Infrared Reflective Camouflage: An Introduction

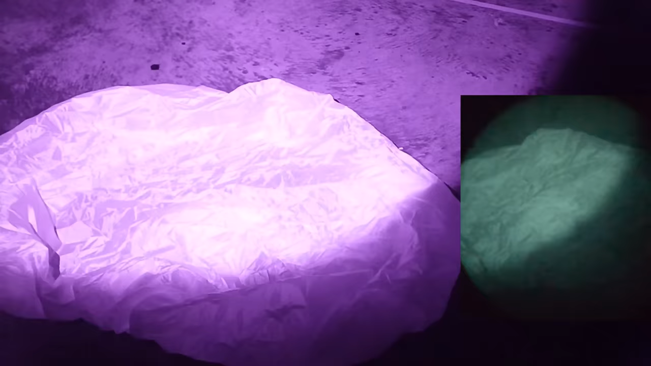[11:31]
It's even worse if you shine a light directly on it.
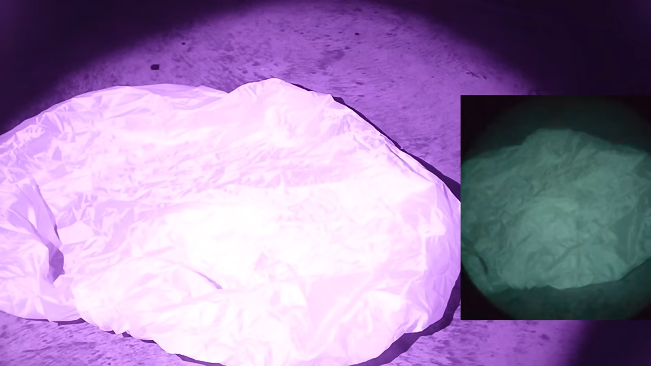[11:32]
That's where even the PVS 14 reveals that it is very much not compliant.
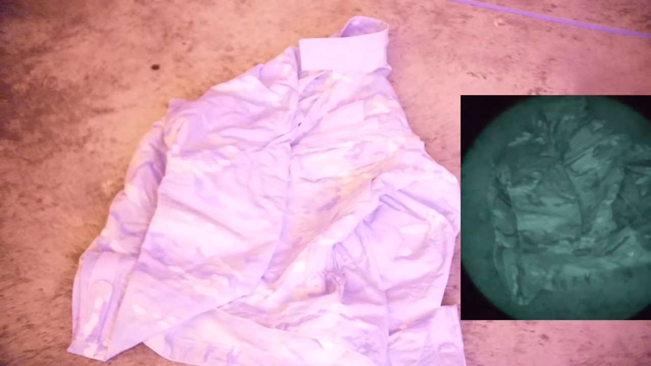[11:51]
It's quite reflective underneath the Aurora especially.
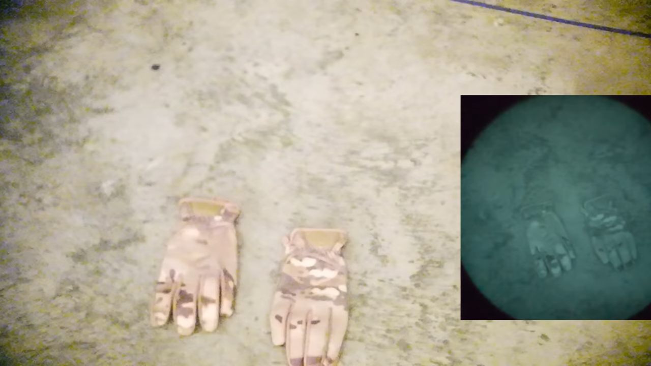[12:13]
And again, just to kind of keep in the theme with Multicam, these Multicam gloves made by Mechanix, they're of course not any kind of IRR compliant.
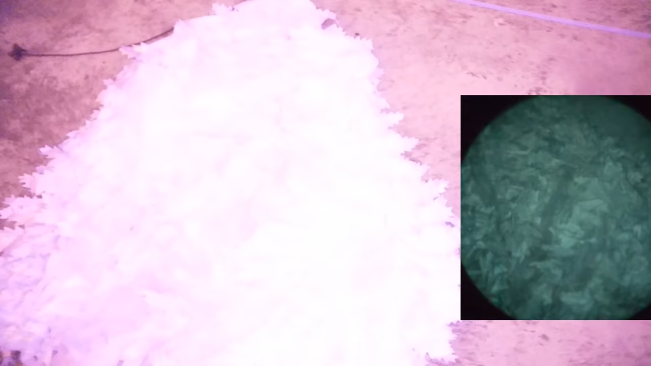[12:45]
This one didn't do too bad until you turn the IR limiter on it like very strongly, and then of course all the pattern goes away.
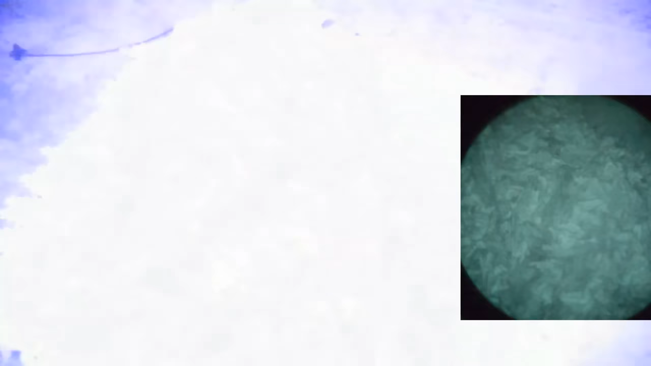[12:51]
You have to remember, again, this is a 3D suit, so you're kind of comparing apples and oranges, right? But you can clearly see that even with a 3D suit,
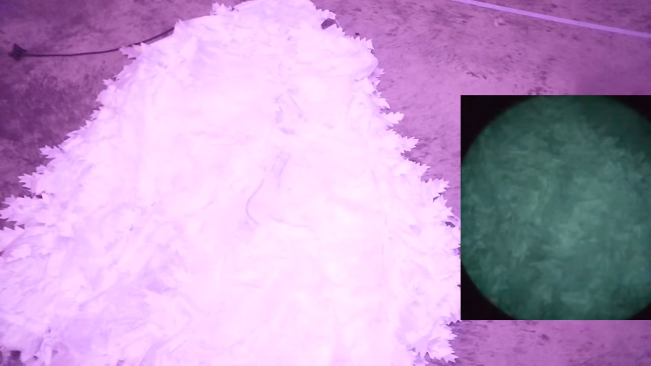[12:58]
none of the dye in this is IRR compliant,
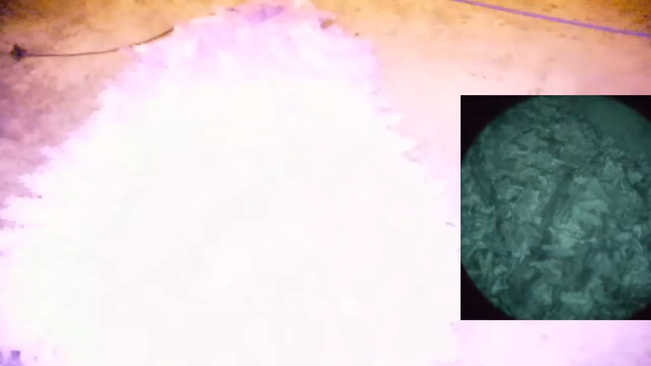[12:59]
and it is very, very obvious.
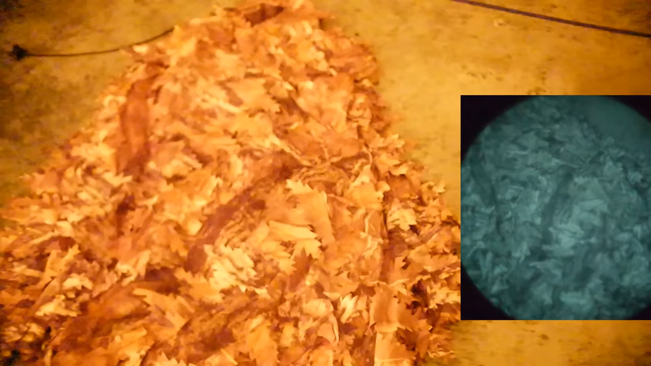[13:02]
You become one color, one shape out in the woods if you were using this and someone had an IRR source.
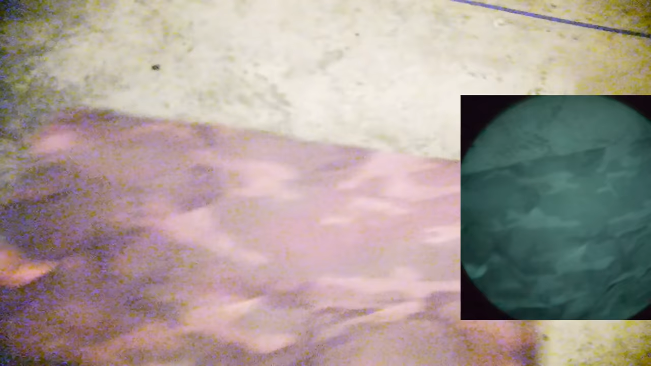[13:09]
And up next is the Angolan Military Poncho, and really this one's just to kind of make everyone feel a little bit better because this one performs very, very poorly.
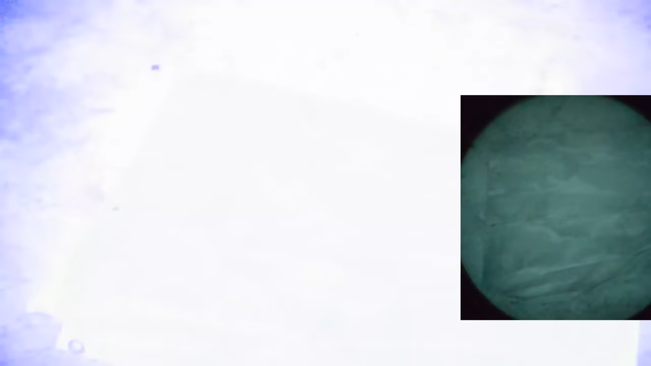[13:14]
There is, not only does this not have any IRR compliant dye in it, but it also is very much plasticized.
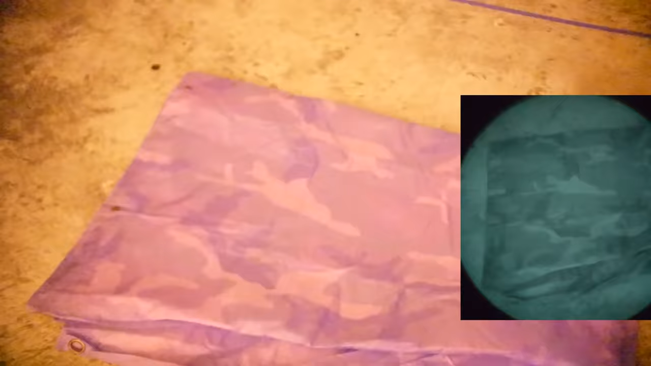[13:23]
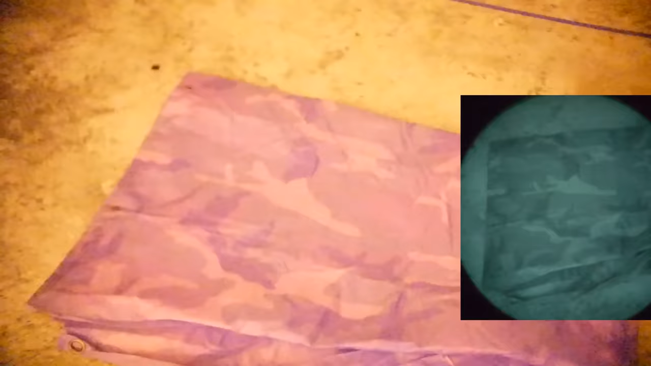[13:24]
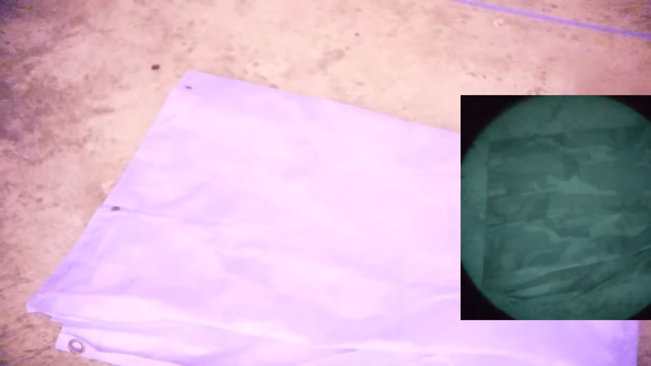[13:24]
Remember, this was shiny to the human eye just under daylight conditions. It doesn't look too bad underneath the PVS 14 until you turn the IR light source directly on the poncho,
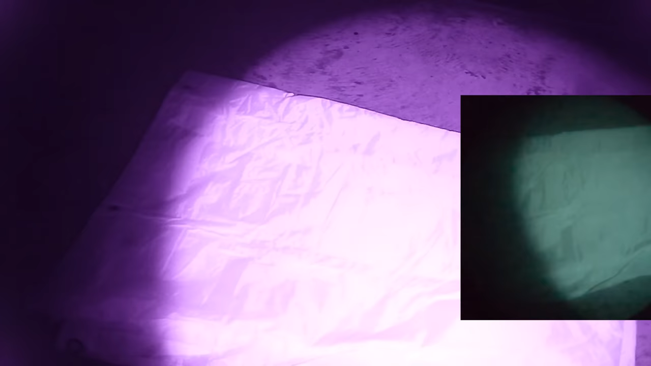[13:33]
and then even the PVS 14 is like, nah, dude, that ain't gonna work. Just keep that in mind. With a lot of rain garments, you're gonna have these problems. And then finally, one of the more interesting samples here,
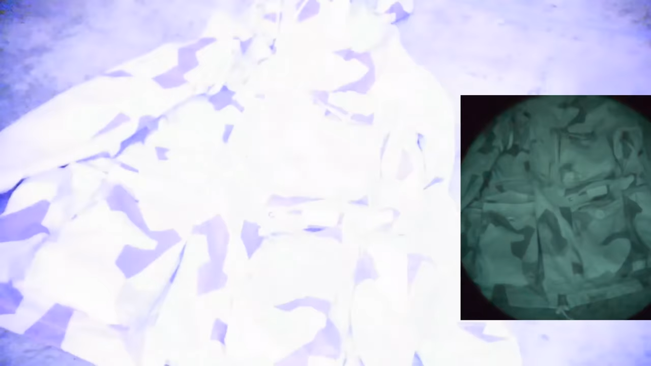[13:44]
the Arktis combat smock that has been dyed a slightly darker brown. This one, you can judge for yourself, but to me, this looks like the clear winner in this sample lineup. I don't know if this is due to the pattern or what, but I tried to get this garment to fail.
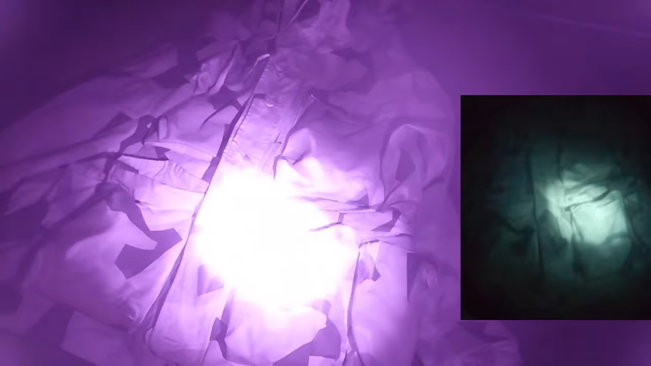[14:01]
I tried to get this pattern to fail, but as you can see here, even under the absolute strongest IR illumination, you can still see every single bit of the pattern. Like you can even distinguish between light tan and like the even lighter tan in the M90 pattern.
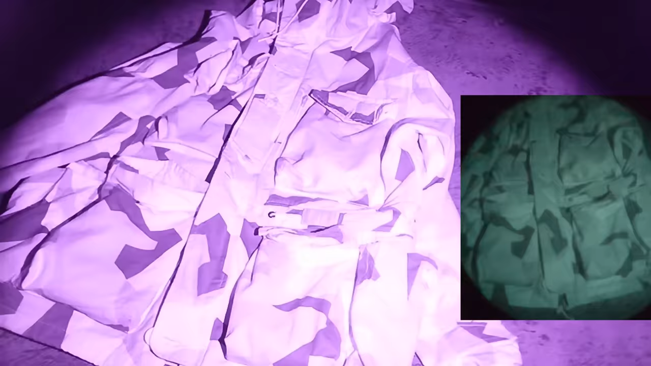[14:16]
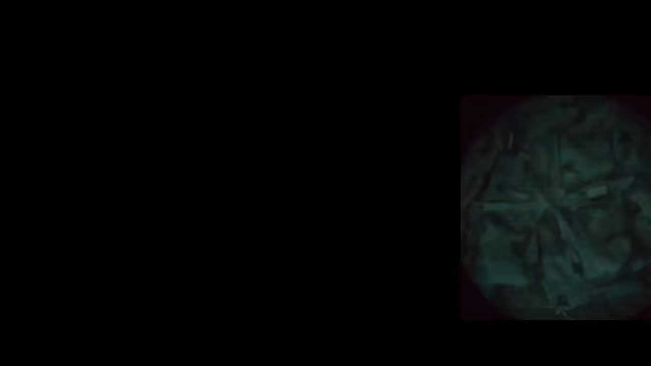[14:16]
That to me, that just blew me away. That's very fascinating.
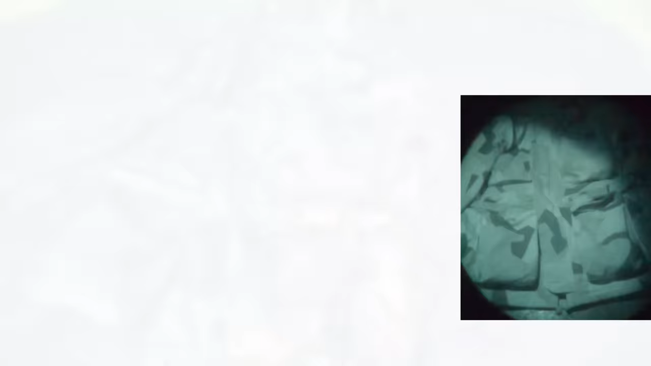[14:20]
And again, I don't know if this is because of the pattern itself has larger chunks, larger fractal elements.